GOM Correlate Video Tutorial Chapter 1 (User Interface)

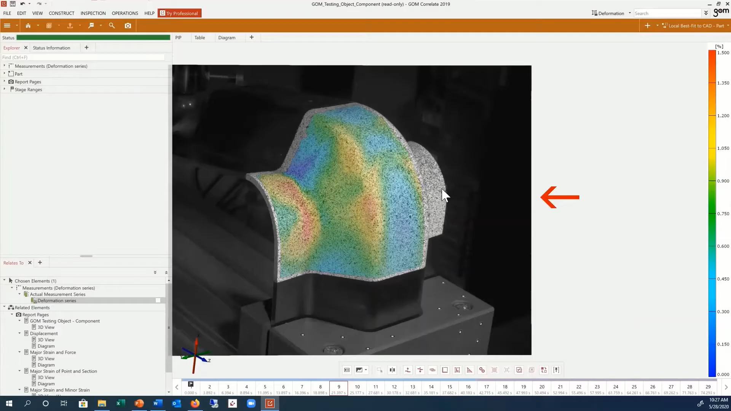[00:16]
You can turn the object by using the left mouse button, zoom in and out with the mouse wheel,